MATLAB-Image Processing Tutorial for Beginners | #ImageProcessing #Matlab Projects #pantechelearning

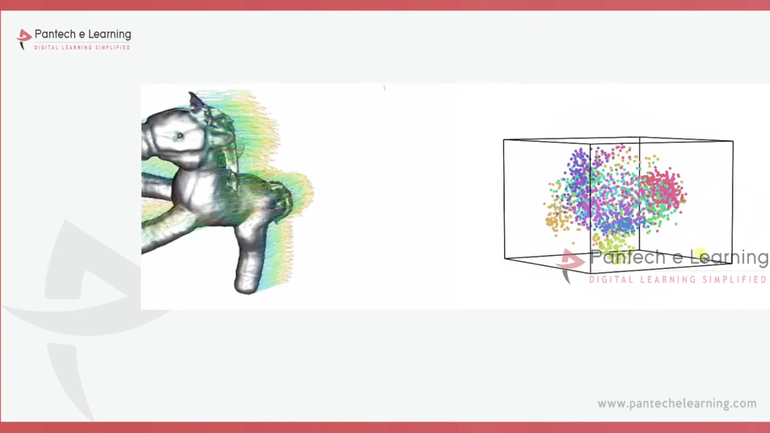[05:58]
and at the same time each and every part with the help of the cubic box we can just see
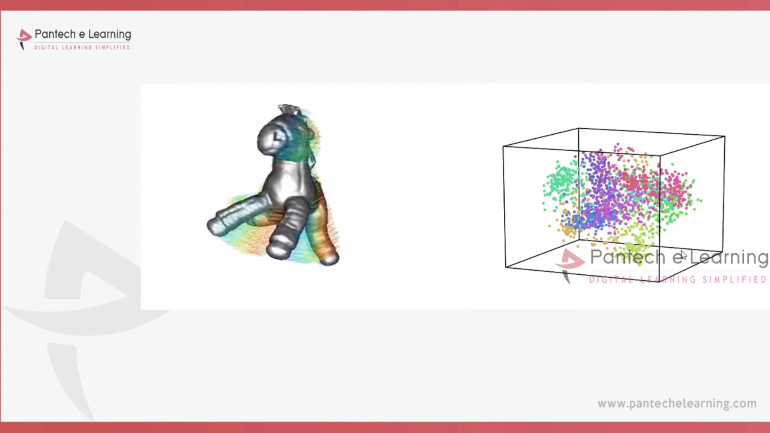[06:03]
so on to the left we can see that some green back side as dark purple then
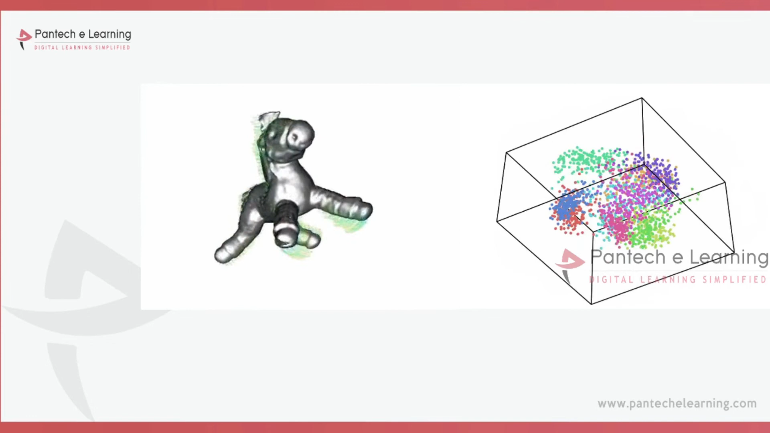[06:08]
pink and light green so like the kind of different different colors
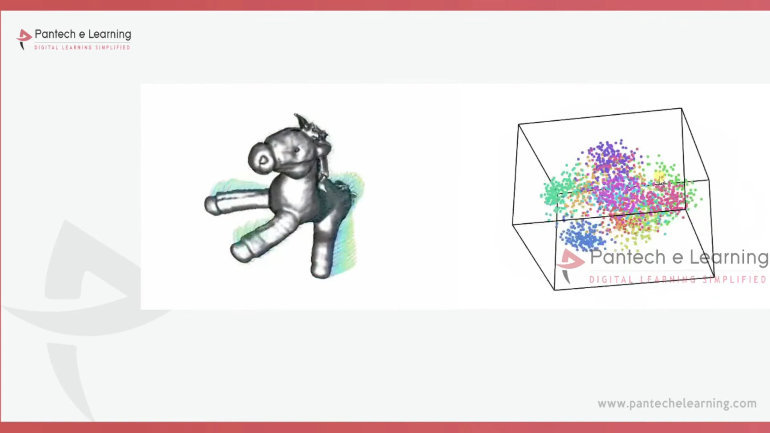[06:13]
are there so each and every part it decays each and every different colors means so that
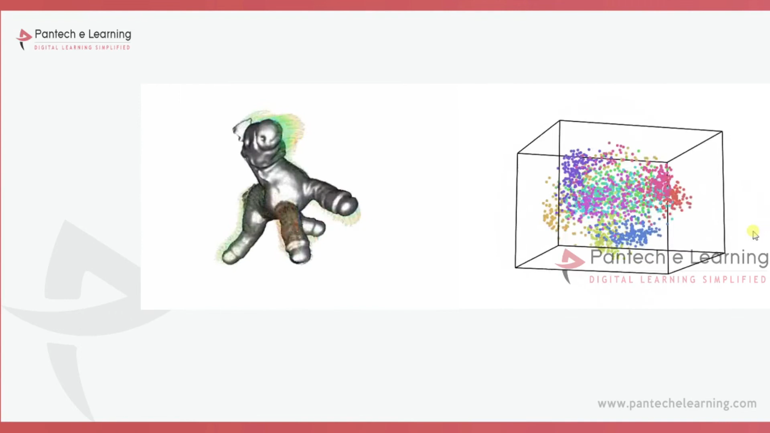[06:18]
particular features has been obtained over there now from this particular